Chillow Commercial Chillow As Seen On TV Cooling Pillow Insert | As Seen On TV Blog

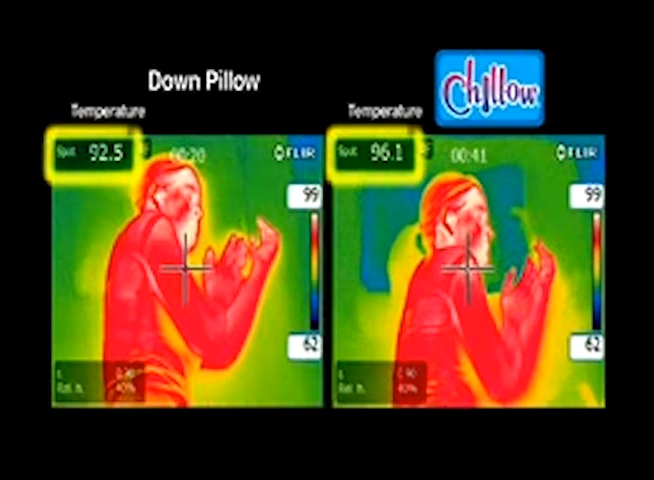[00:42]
Watch, these thermographic images show significantly lower blue Chilo temperatures, but the down pillow is many degrees warmer.